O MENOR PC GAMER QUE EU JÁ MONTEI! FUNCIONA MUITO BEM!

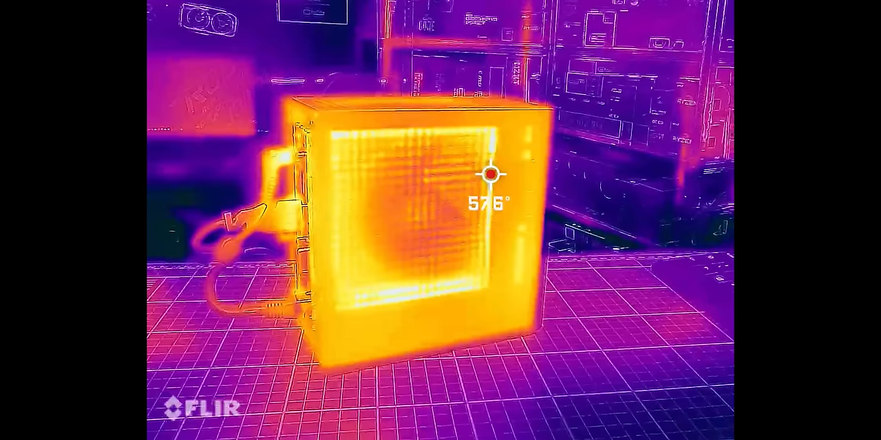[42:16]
É, o gabinete esquenta bastante, hein?
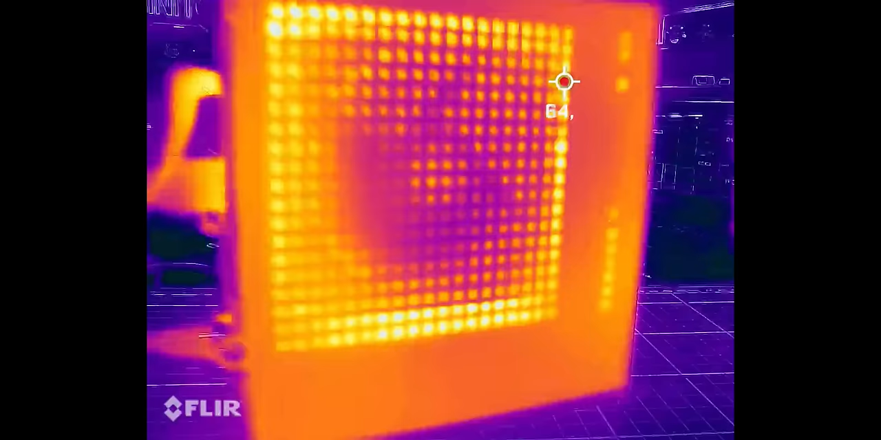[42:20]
Claro que a gente está tendo aí a medição dos picos de temperatura no dissipador de calor aí do processador,
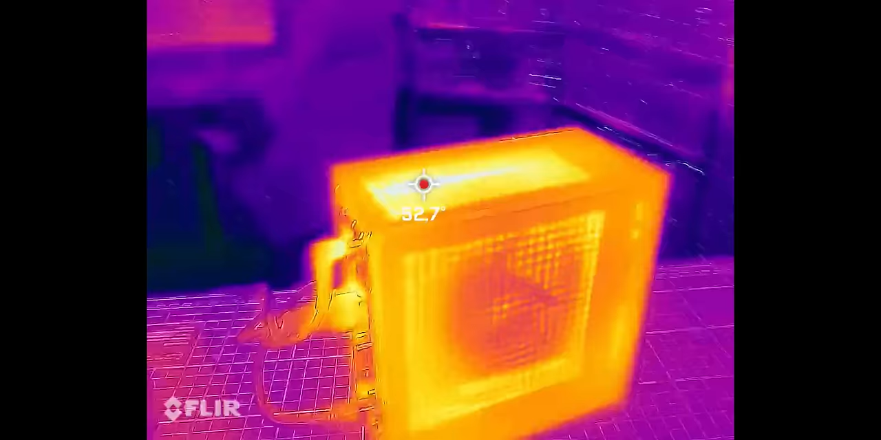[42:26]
porque como é vazado a grade,
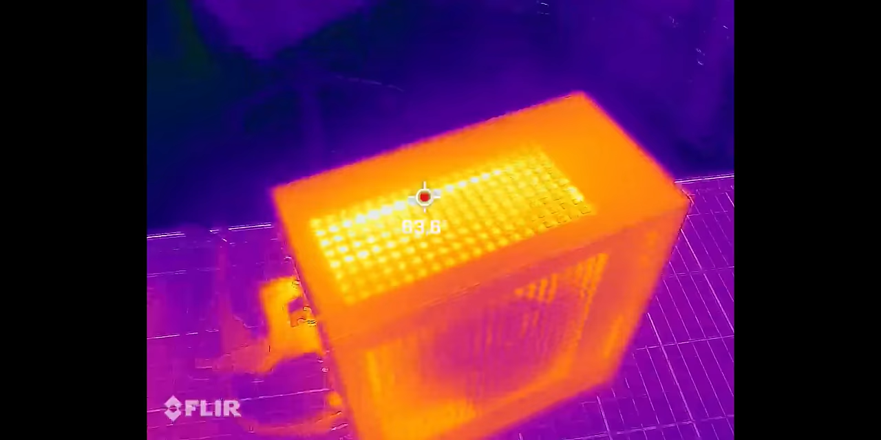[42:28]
a câmera FLIR aqui está pegando lá dentro, ó, 73 graus... Isso no dissipador de alumínio que a gente tem ali, né?
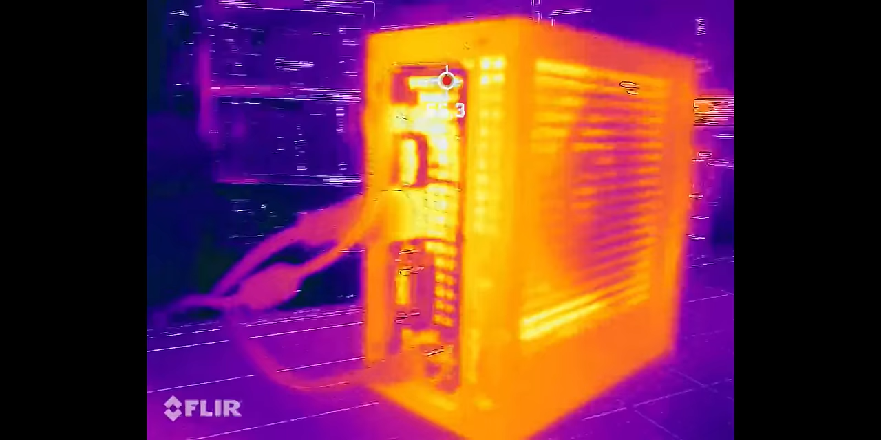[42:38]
Como a gente tem uma solução térmica básica, com apenas um fan, né?
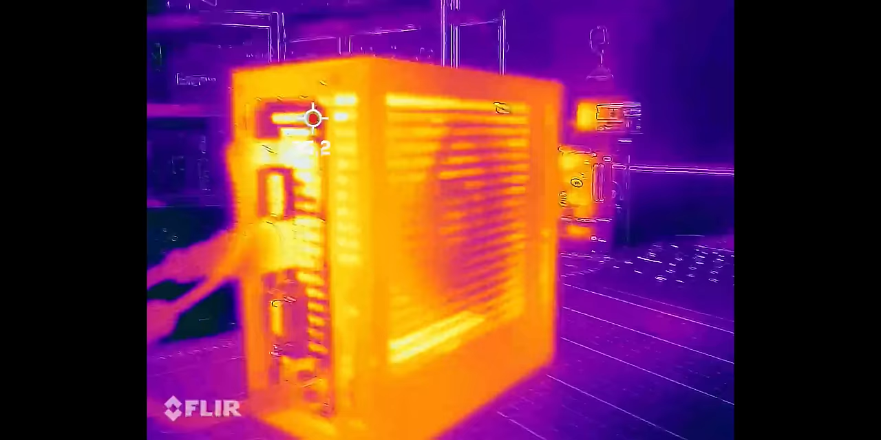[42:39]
Um cooler da CPU, ele fica bem quentinho em volta.
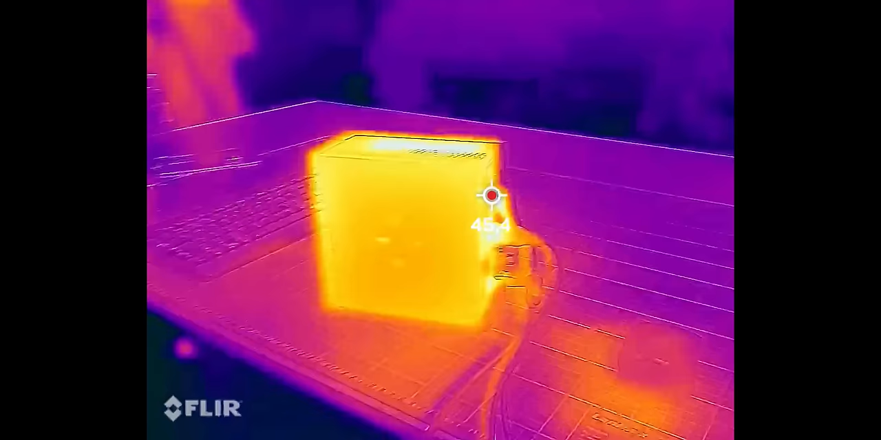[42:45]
E aqui na parte de trás também, olha lá.
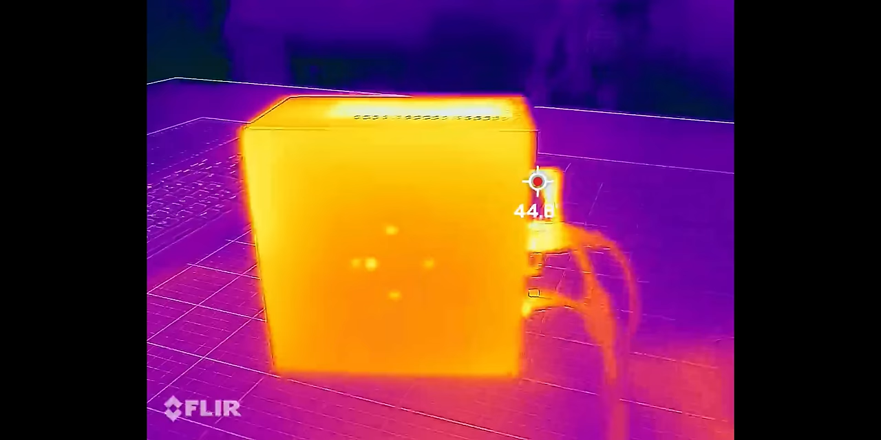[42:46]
Na parte de trás a gente tem aí, ó, a temperatura no gabinete aqui, ó, quase chegando em 50 graus.
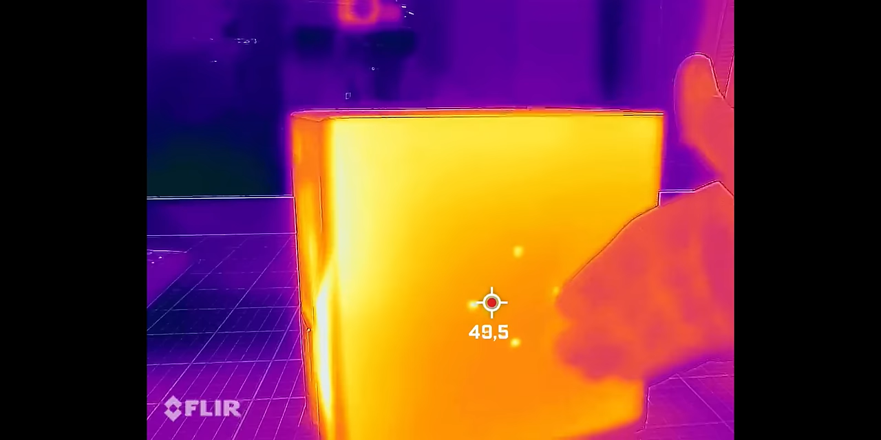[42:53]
Apesar de que é uma sensação térmica inferior, na minha opinião.
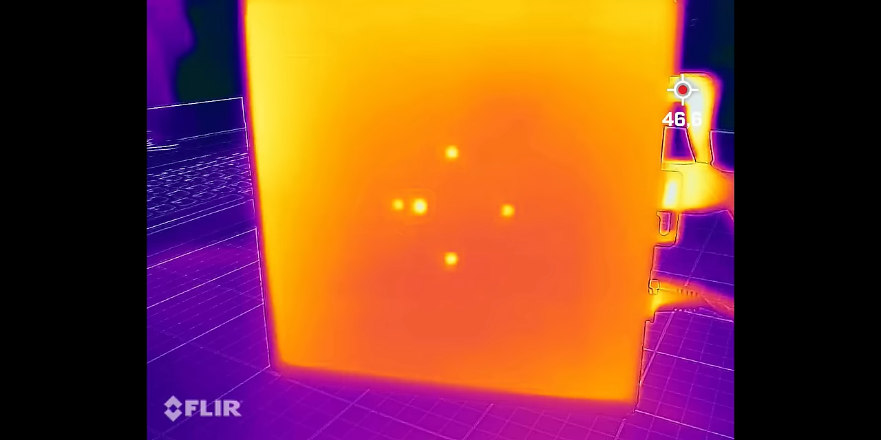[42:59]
E olha, velho, os plug aqui, ó, o plug tá quente, hein?
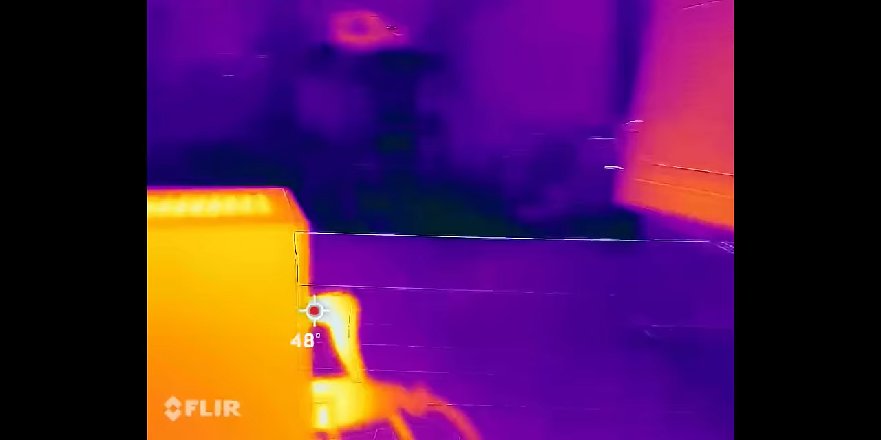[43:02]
Como é que tá a fonte dele?
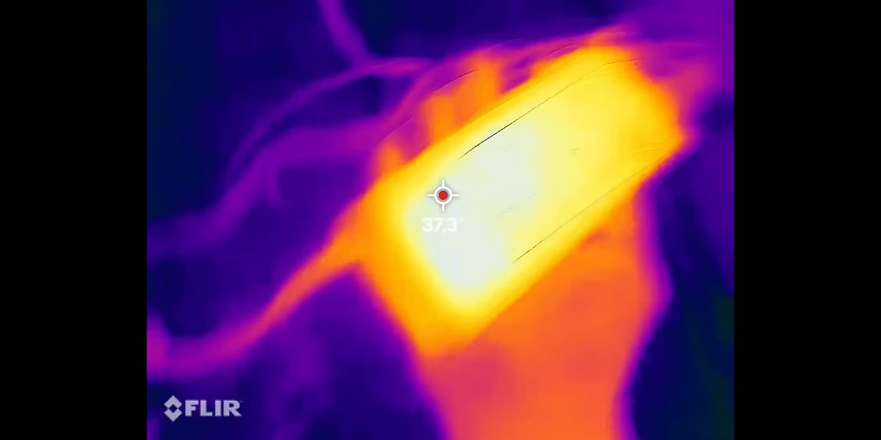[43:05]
A fonte não tá muito quente, não.
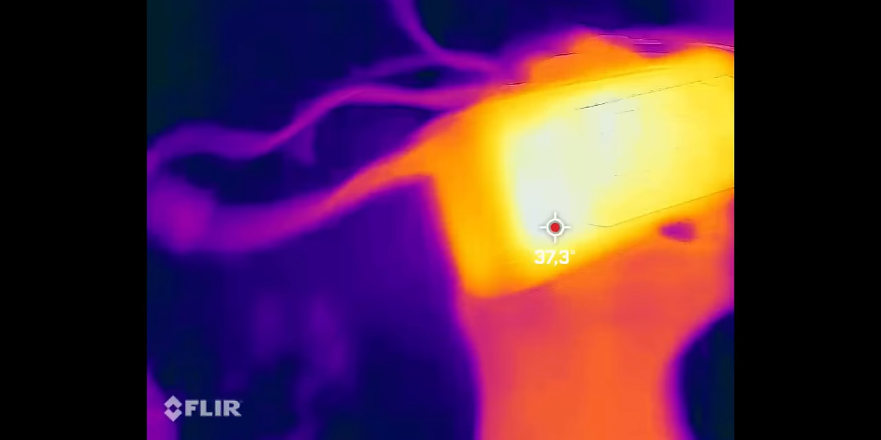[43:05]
Ó, tá marcando menos de 40 graus.
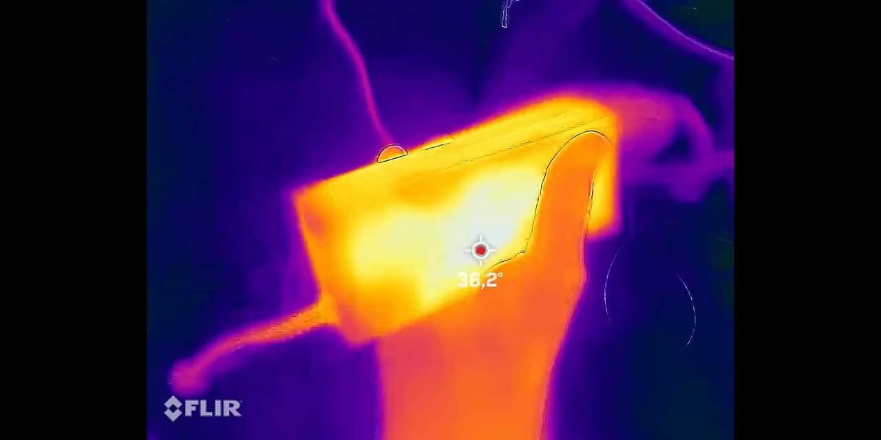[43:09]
E apesar dessas medições, tá um calor assim a ponto de queimar a mão.